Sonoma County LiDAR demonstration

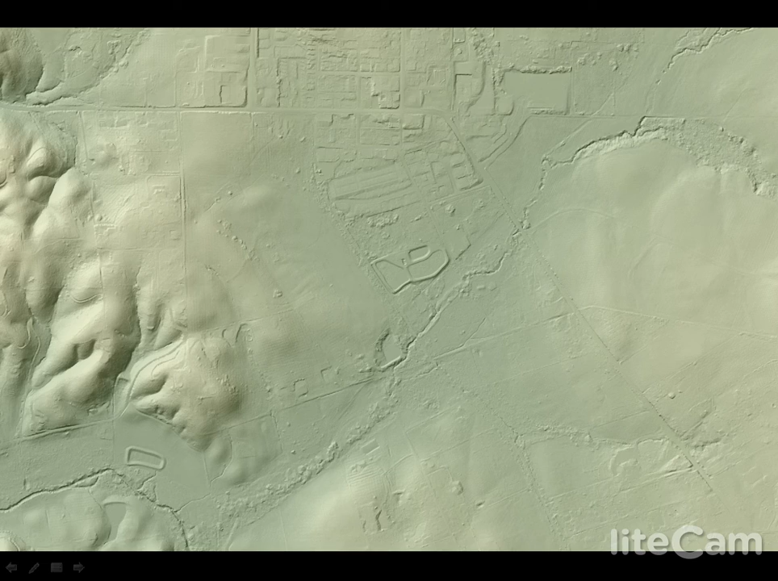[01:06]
That difference means more accurate mapping of streams, roads,
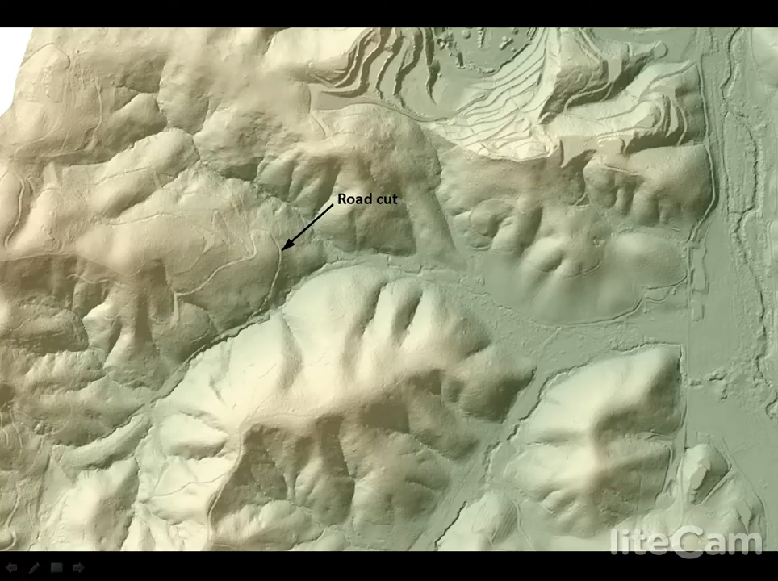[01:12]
even under tree canopy, vegetation height, canopy density,